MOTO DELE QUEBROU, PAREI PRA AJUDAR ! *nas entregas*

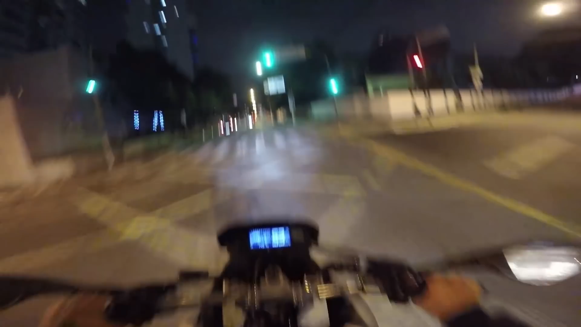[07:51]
Mandar não, que o farol fechou e aqui tem radar. Certo? Eu fui!